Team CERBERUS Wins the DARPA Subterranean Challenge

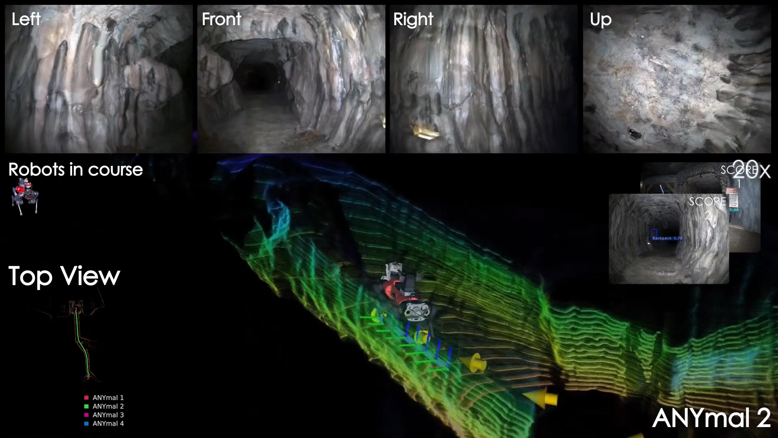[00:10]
development of novel technologies to support operations in complex underground settings. Competing teams from around the world employed robotic systems of systems to rapidly map,
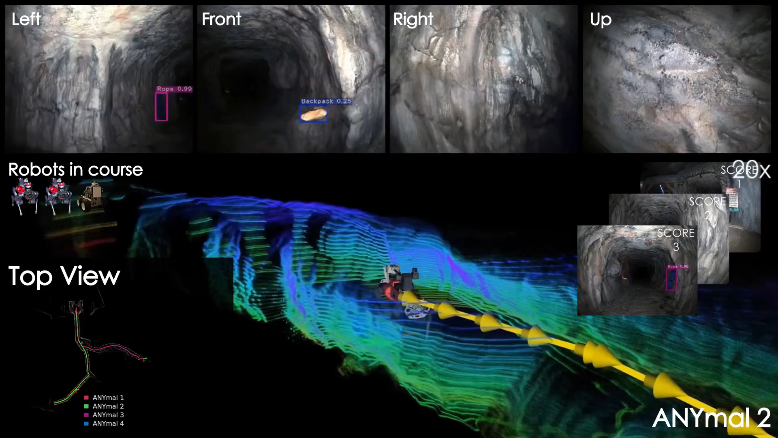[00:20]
navigate, and explore unknown and perceptually degraded underground environments, with the end goal to correctly identify and report the position of predefined objects of interest, called artifacts, placed within the competition course.
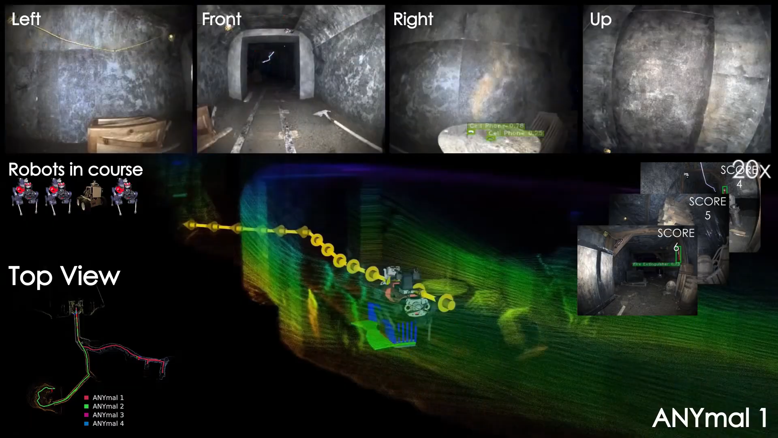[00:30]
In this video, we present the prize round of Team Cerberus, which won the DARPA Subterranean Challenge final event as well as a $2 million prize reward. Cerberus was an international partnership between universities and industries that developed and deployed a composite system of legged and aerial robots.
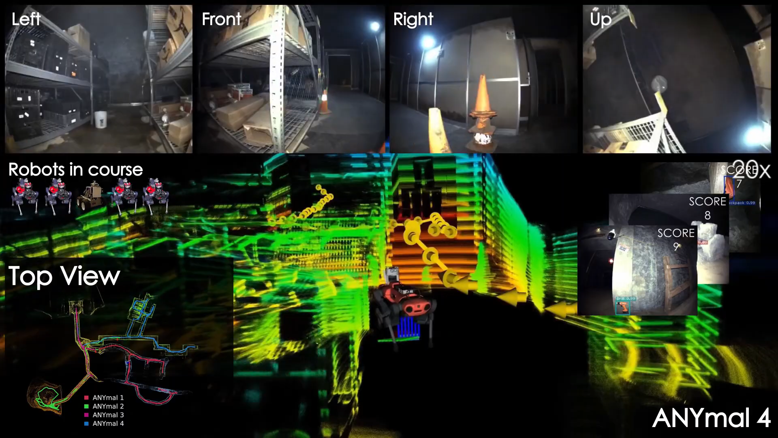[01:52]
We present instances from all the robots, the reconstructed maps from both the perspective of each robot, and a top view of the combined map,
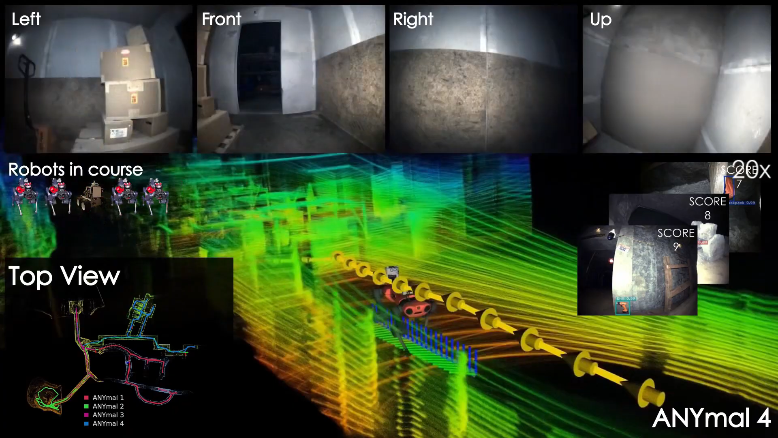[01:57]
and the autonomously planned exploration paths alongside the detected scored artifacts. Thanks.